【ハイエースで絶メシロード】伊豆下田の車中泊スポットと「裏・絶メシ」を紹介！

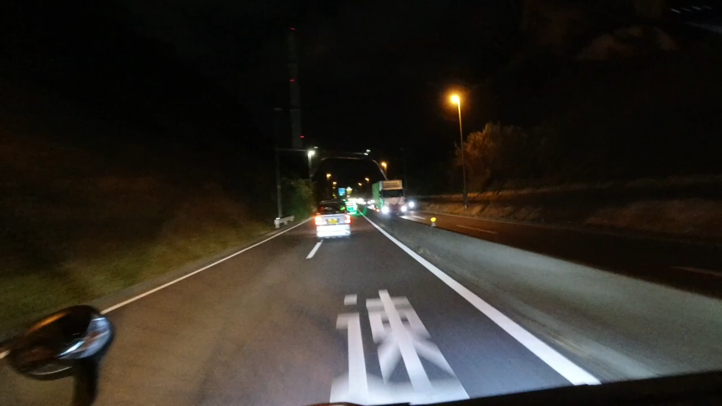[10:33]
かちゃかちゃんちゃかちゃんちゃんちゃかちゃかちゃかちゃかちゃかちゃかちゃかちゃかちゃかちゃかちゃかちゃん、エレクトリカルパレードな車が今前方を走っております。
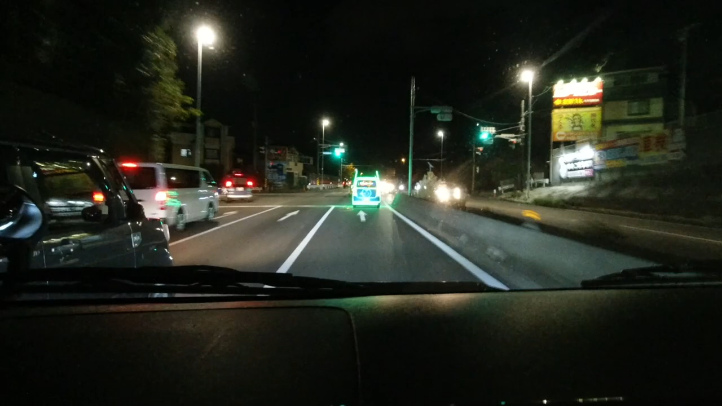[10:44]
すごいです、すごいね、これアウトライン綺麗に LED が配色されています。しかしなぜ後ろのサインがバドワイザーなのかは不明です。バドワイザーがスポンサーしてるのでしょうか。
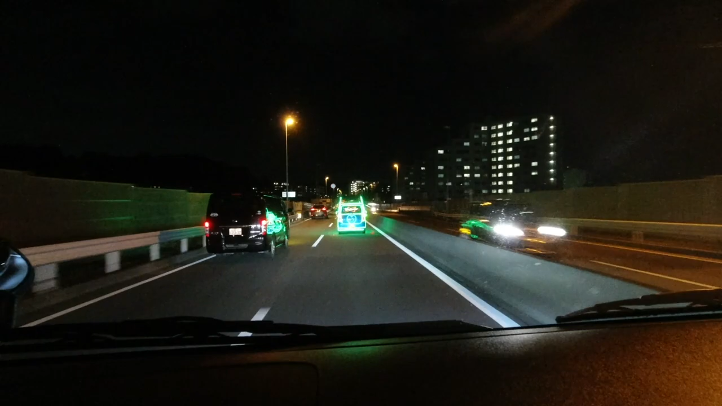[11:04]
そんなわけありません。あ、下のイルミネーション綺麗、道路のイルミネーションが綺麗です。めちゃめちゃ綺麗です。
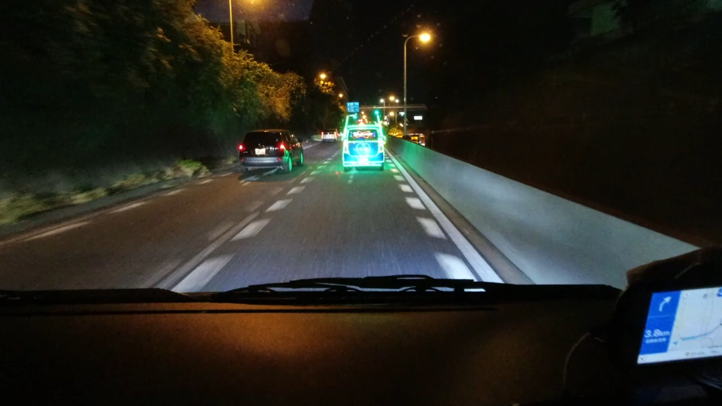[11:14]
これはさ、走っていいタイプなの、悪くはないのか。 ハートだ。 ほら、メッセージ出て青いの。 どこどこどこどこ。ほら、ほんとだ。
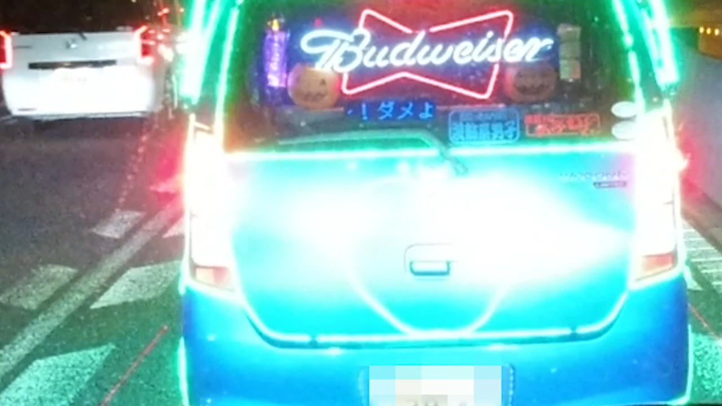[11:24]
ダメよー。ダメダメーって、これまた古いギャグです。
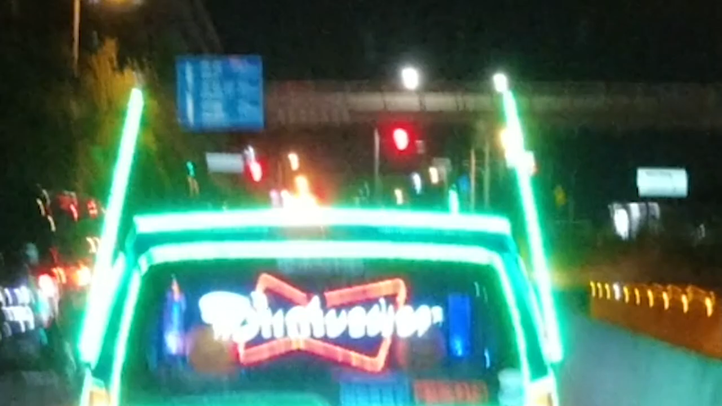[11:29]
あ、やばい、僕のライトを消したら、いい感じで、イルミネーション。
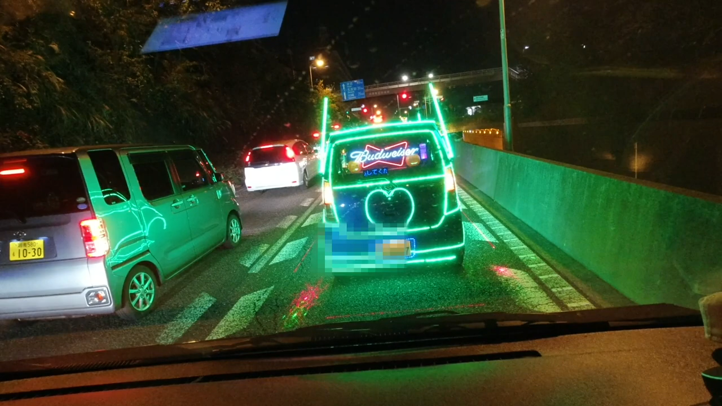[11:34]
もうハロウィン過ぎちゃったけど。 まあまあまあまあ、一年中ハロウィンなんですよ、この車は。いやー、渋滞頑張って走り抜けた甲斐があるね。なかなかな車に出会いました。 よかった。奇跡だ。 奇跡です。
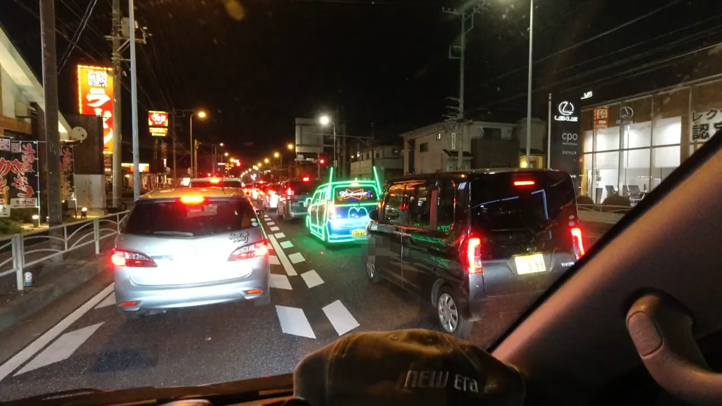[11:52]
サイドまできっちりこうボディのアウトラインにね、綺麗に LED テープを張り巡らしてる感じで。まあもうここまで来るとね、なかなかなものだと僕は思います。なんつうの？あんたバンライファーとかもさ、これぐらいやったらいいわ。やらないわ。